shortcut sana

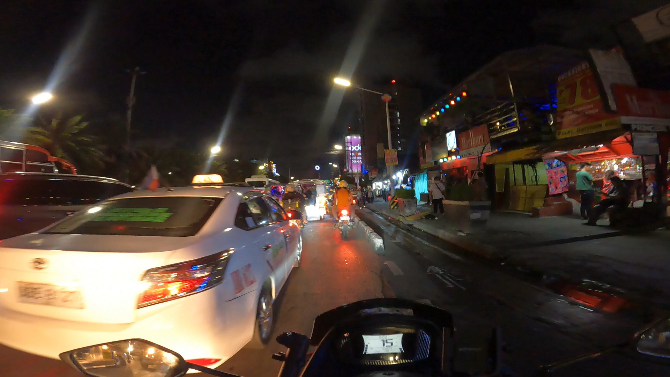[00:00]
Yung tipong nagbabadali ka, tapos sobrang traffic pa, at naisipan mong gumahin sa bike lane?